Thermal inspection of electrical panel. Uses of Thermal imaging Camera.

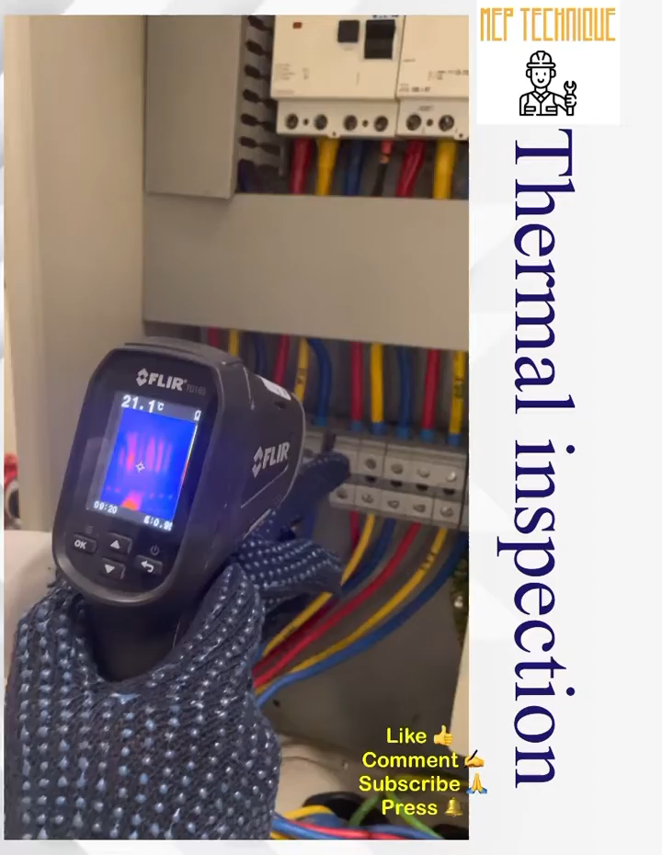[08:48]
On screen: spot 21.1°C
okay this r phase should be checked okay so wait i think there is some loose connection
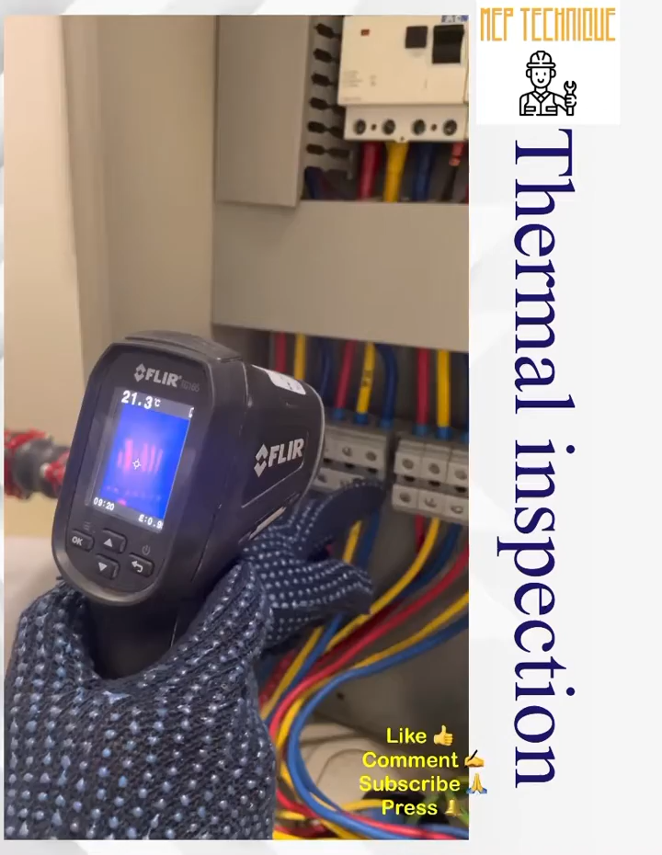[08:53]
On screen: spot 21.3°C
we need to check we found one loose connection in the terminal then we need to check it out then
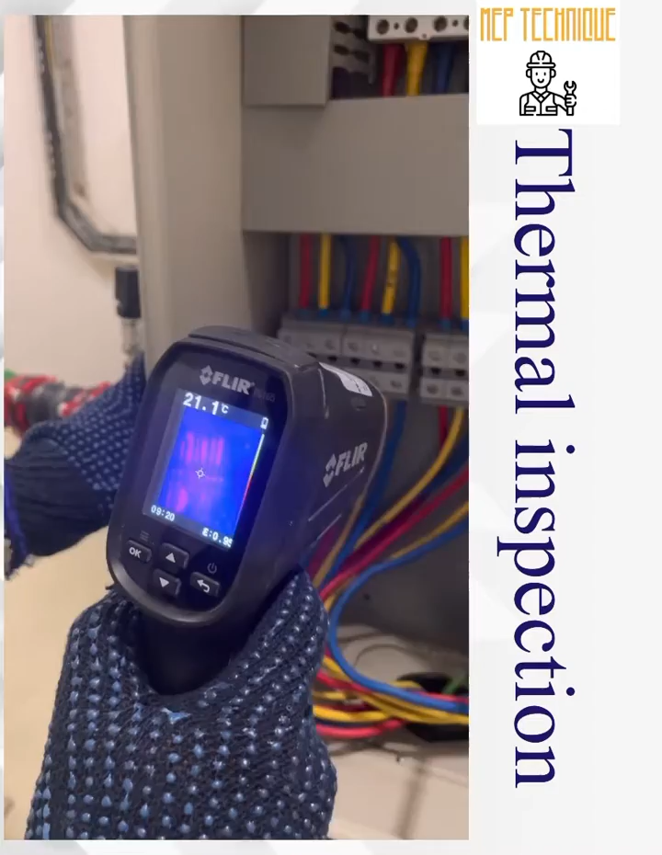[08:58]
i will move to that auxiliary control auxiliary no
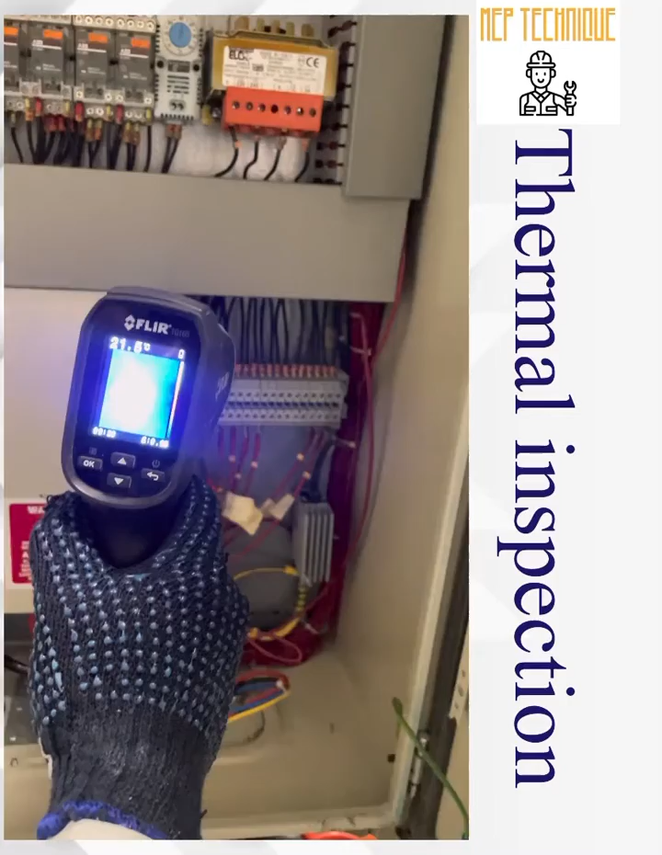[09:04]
there is no hotspot there is no rise up temperature then there is one heater
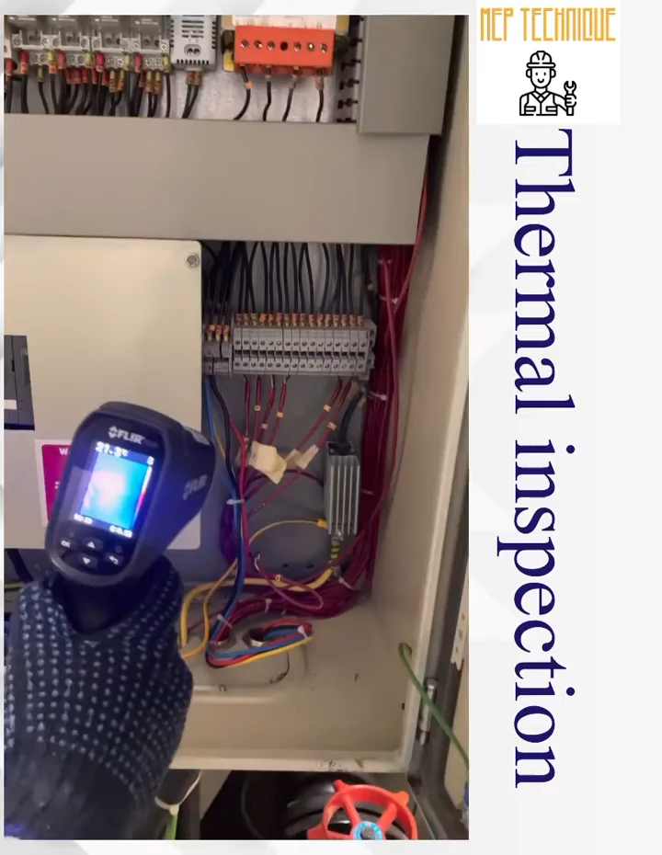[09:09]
yes heater so this is a heating element now we are going to check
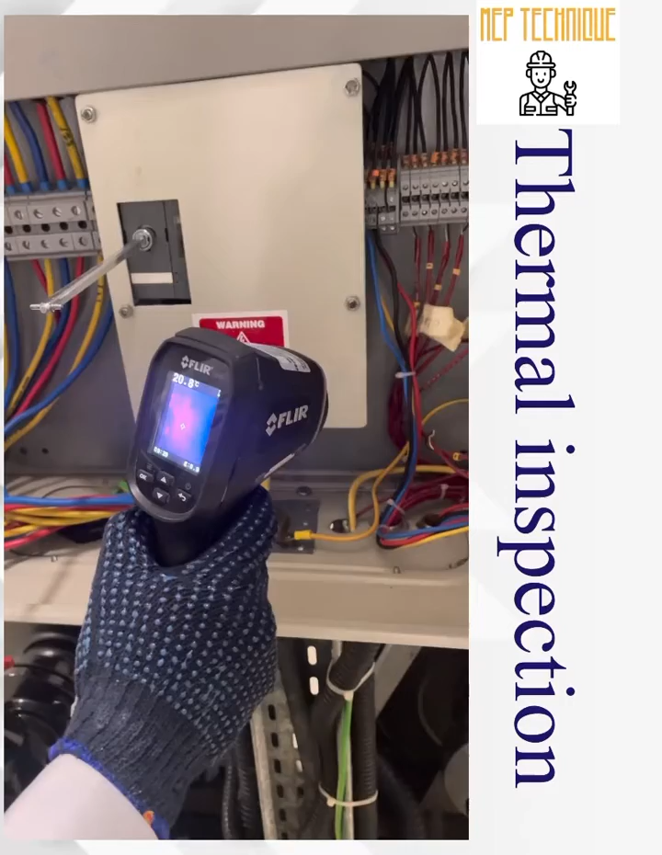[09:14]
yes there is another thing we found the heater is off condition we need to check why our heater is off okay okay
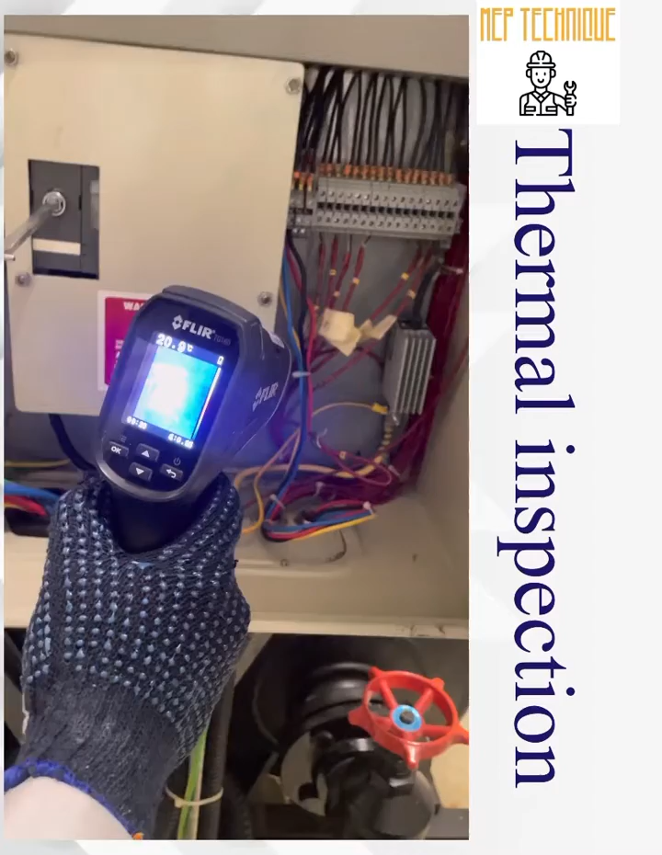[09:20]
yes so this is we discussed we found two fault